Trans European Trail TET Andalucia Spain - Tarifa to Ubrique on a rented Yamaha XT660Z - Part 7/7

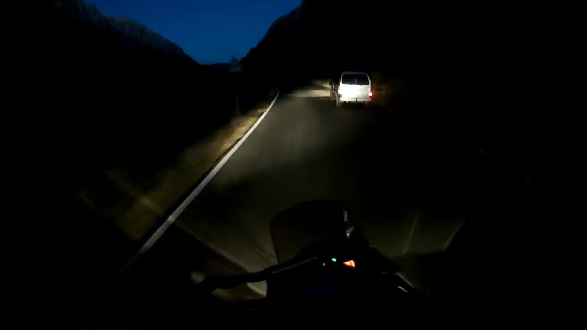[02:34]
Eventually, darkness falls, and I pick my way along the unlit road, pleased to have made the most of the day by being out so late, but also glad to be nearing the end of my ride.
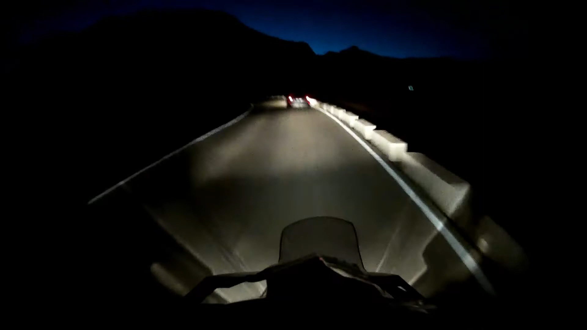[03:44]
At last, the lights from Grazalema twinkling from high up on the mountainside.